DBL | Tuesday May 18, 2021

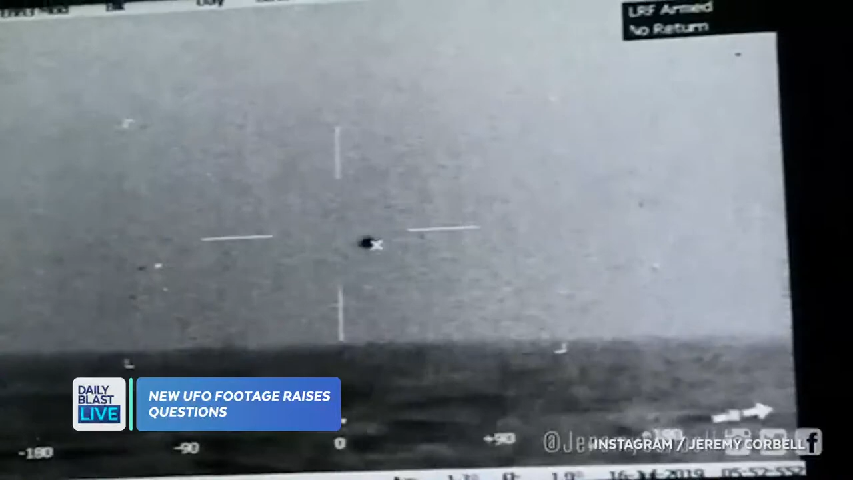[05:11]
All right, we're gonna check out this new UFO footage taken by the US Navy off the coast of Southern California in July. This is 2019.
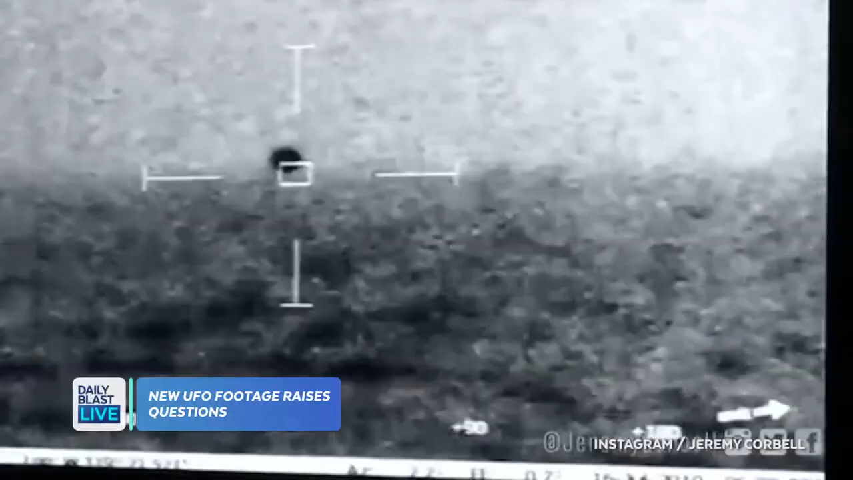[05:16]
This isn't like 1944. At one point, the UFO seems to enter the water, but no wreckage was ever found at the time.
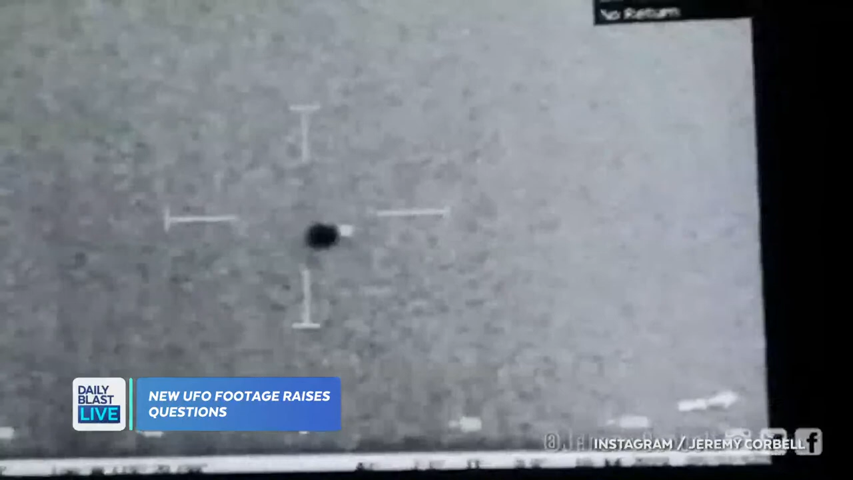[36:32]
Navy off the coast of Southern California in July of 2019.
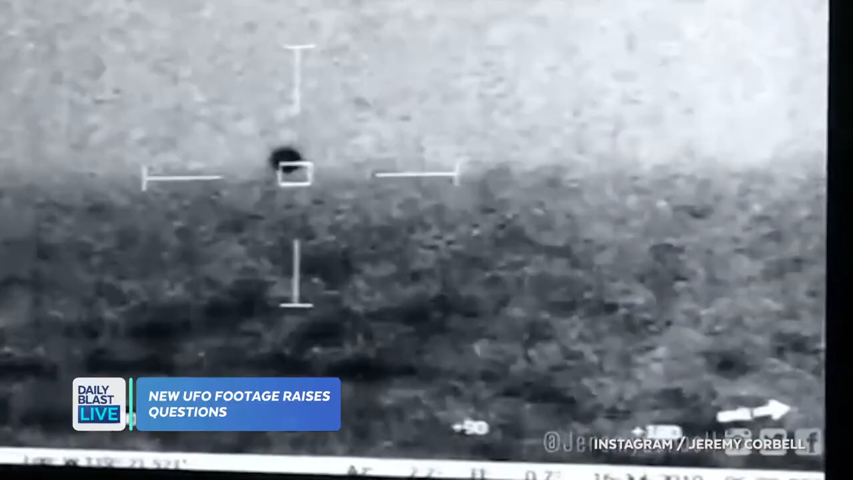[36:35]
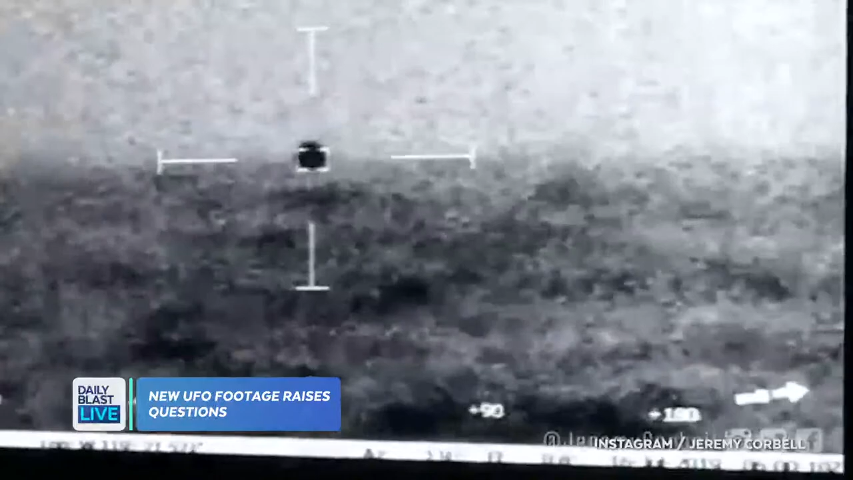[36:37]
At one point, the UFO seems to enter the water, but no wreckage was found at the time. And even former presidents, as I said, are talking about UFOs and taking them seriously.
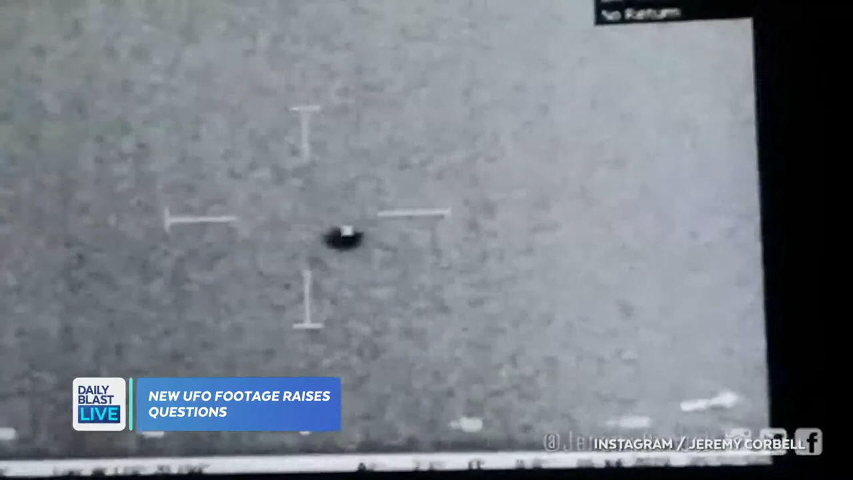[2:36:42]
Navy off the coast of Southern California in July of 2019. At one point, the UFO seems to enter the water, but no wreckage was found at the time. And even former presidents, as I said, are talking about UFOs and taking them seriously.